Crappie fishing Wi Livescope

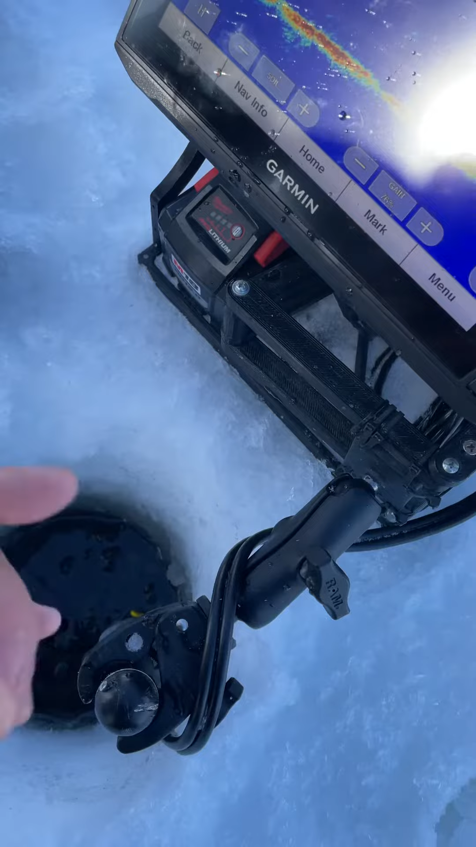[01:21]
No, we're getting the back end. That's why we got the small one here. You know that? The back end of it, they're small. Okay. Stop, stop. This little one's gonna hit. It go up slowly. Look at that! He's on! See? The little one! Just smack! Don't make it so small!
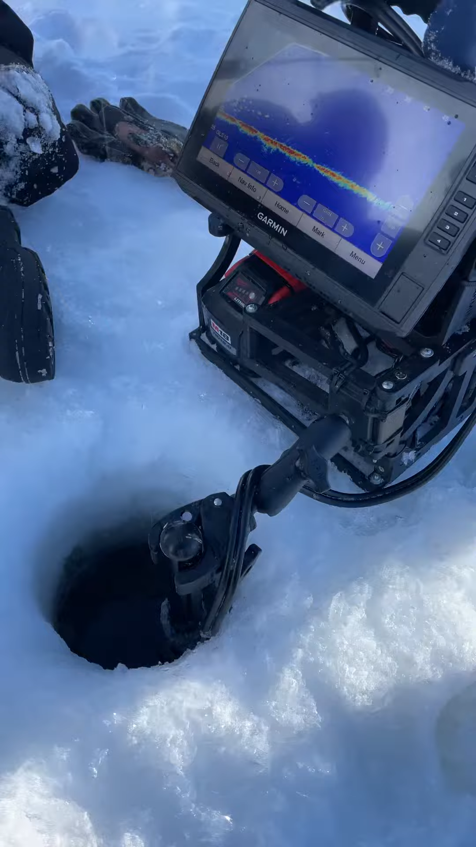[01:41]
Andrew! Look at the big ass one!